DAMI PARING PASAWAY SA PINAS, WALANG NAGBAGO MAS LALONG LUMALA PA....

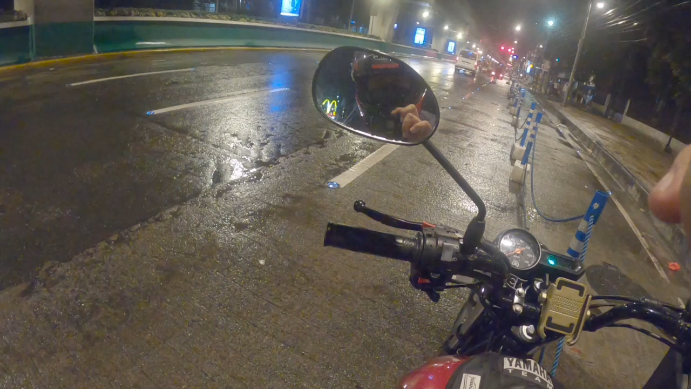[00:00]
Okay, good evening mga ka-Islam. Dito tayo ngayon sa habaan ng tawag cabin niyo.
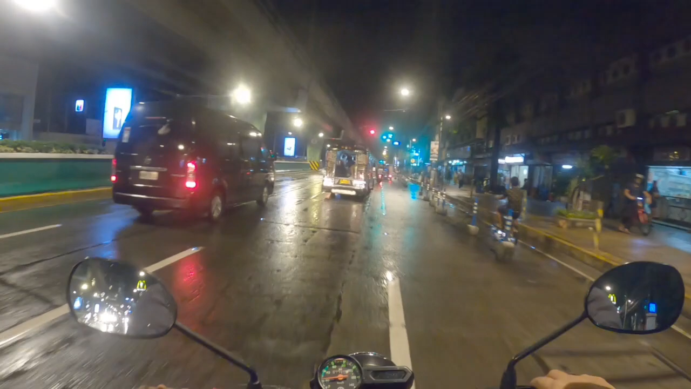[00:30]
Ikot-ikot muna tayo mga ka-Islam. Ikutin muna natin yung Kalakang Maynila. Ano nga nasisira ulo? Today is July 6. Araw po ngayon ng Martes mga ka-Islam. Umulan kasi kanina. Hindi naman ganong matagal ang ulan. Tama lang.
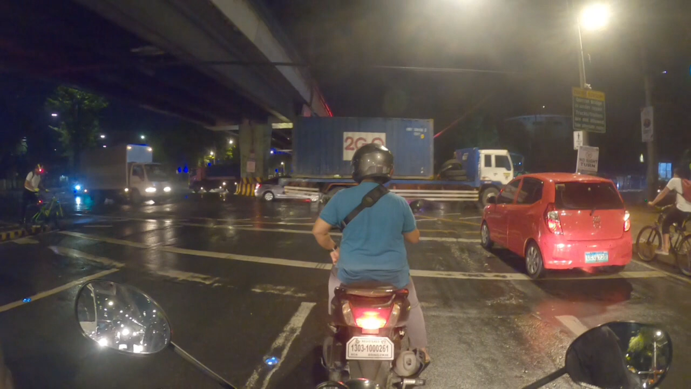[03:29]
Babaybayin natin ito yung Top Avenue na ito mga ka-Islaw.
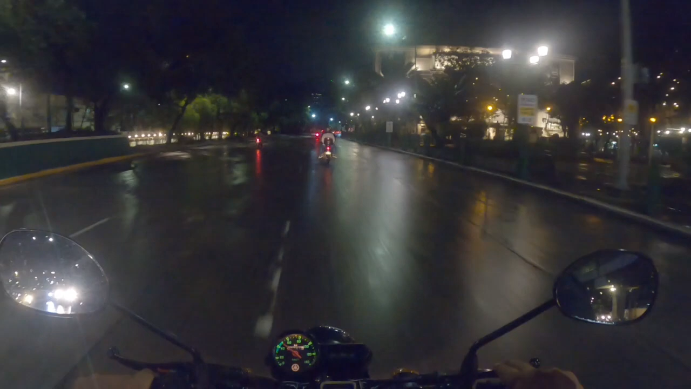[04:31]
Upal yung driver na yun ah. Driver na ikot lang ng ikot, hindi man lang tinitingnan na may mga ano siya. Disgrasya.
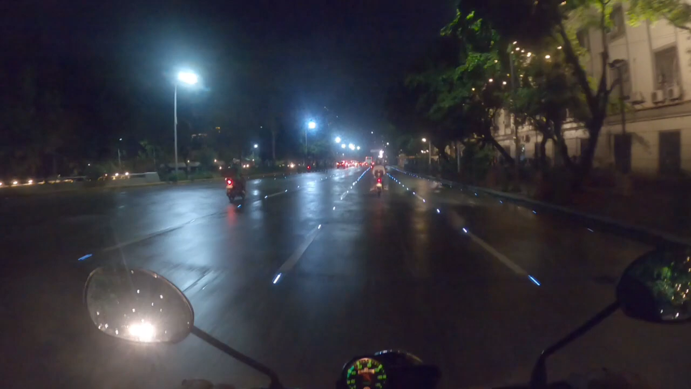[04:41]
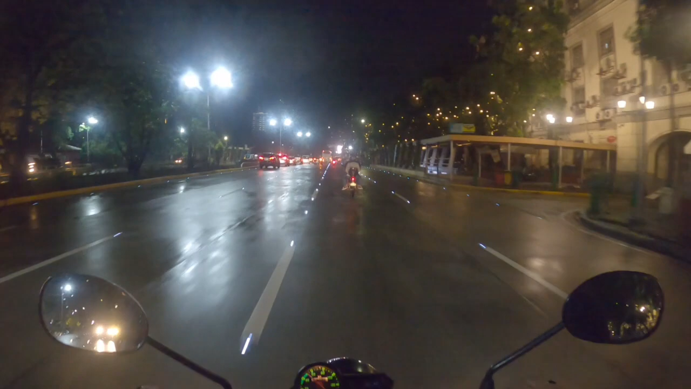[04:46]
Yan, dito na tayo sa May City Hall. Papunta tayo ng Quiapo. Ikutin lang natin mga ka-islaw. Tulong ka na sisira, ulo. Si duty pa tayo bukas eh. So ikutin lang siya natin.
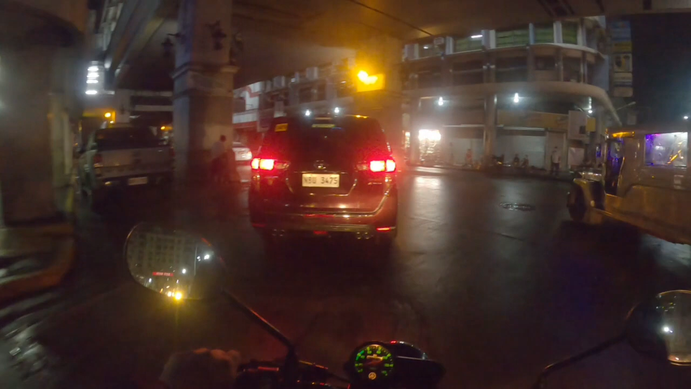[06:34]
Yan, dito na tayo sa may ano, papuntang Recto.
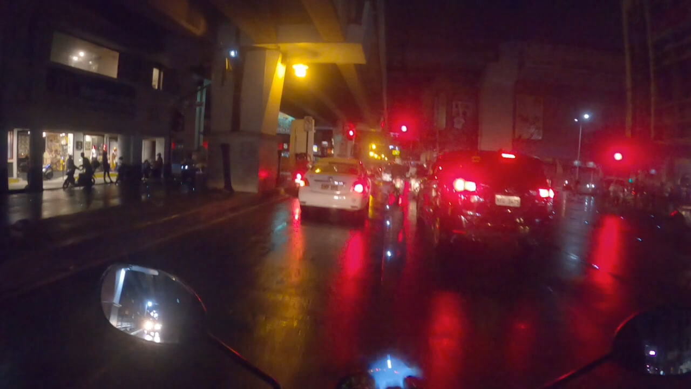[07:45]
Wala naman palang baha dito. Tipon-tipon na yung mga traffic enforcer.
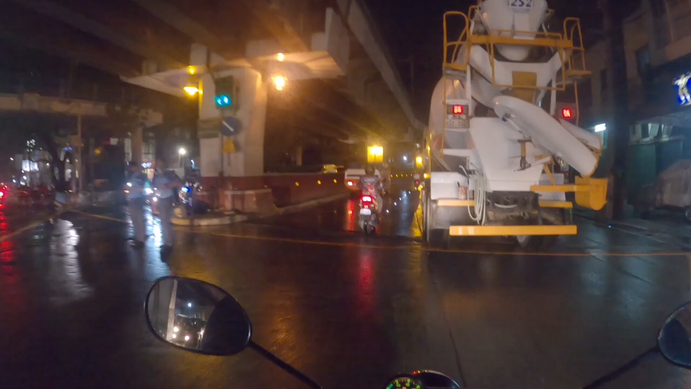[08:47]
Pero kung anong violation kaya niya? Coding o track ban. Pero may takong laki. Pero doon kayo na, hindi nang huli.
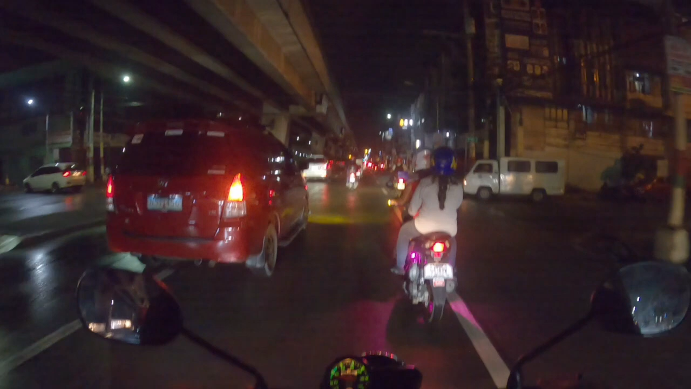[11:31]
Kalookan na tayo, layo na tayo mga ka-islaw, uwi na tayo, balik na tayo mga ka-islaw.
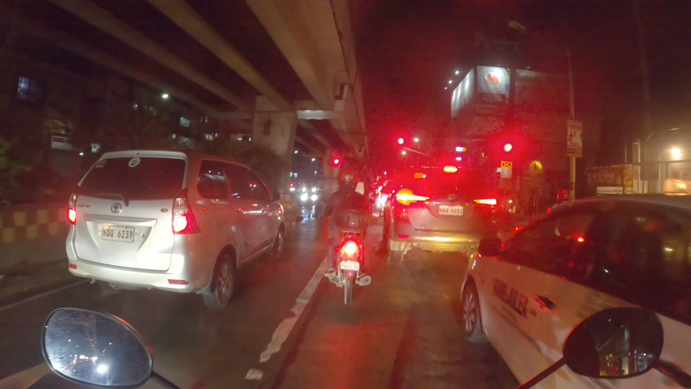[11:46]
Ayan o, kalookan na to eh.